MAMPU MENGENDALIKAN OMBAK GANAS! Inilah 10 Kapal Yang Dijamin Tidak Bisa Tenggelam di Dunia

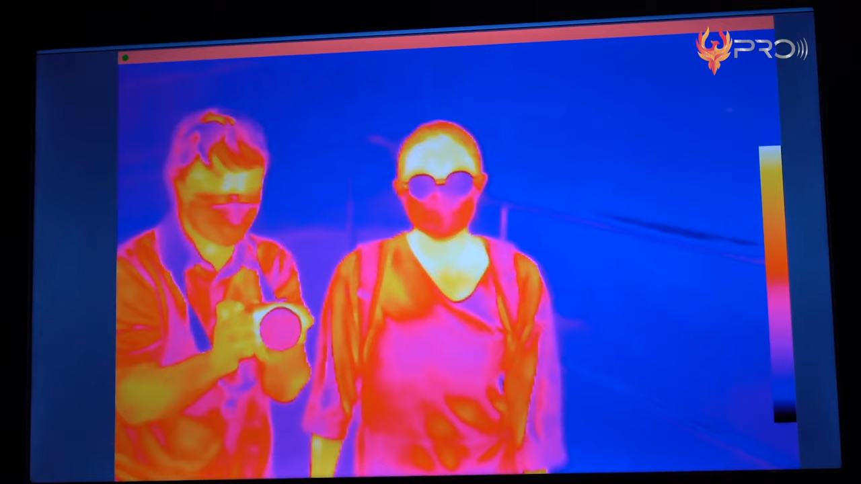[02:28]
seperti kamera inframera yang bisa mendeteksi panas tubuh di dalam air dan lumpur.